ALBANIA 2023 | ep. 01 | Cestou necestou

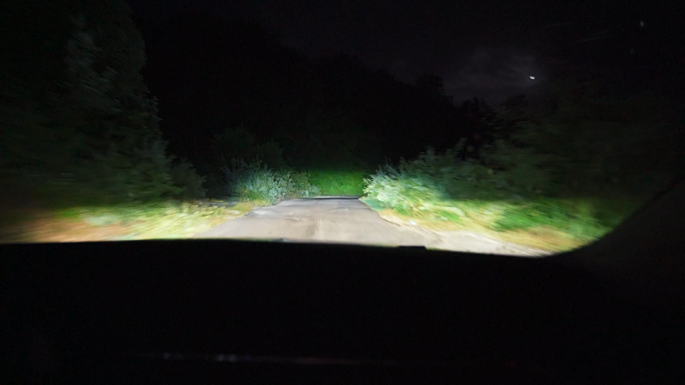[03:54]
Tady je vždycky náznak toho, že by třeba mohla být asfaltka, ale oni si to po 10 metrech rozmyslí, jak tady jde vidět a aktuálně po asfaltu už není památky. Krásná šotolina, nebo co to je, nebo já nevím vlastně. A do toho mlha, kaluže, takže člověk nevidí ani díry. A je to nádherné.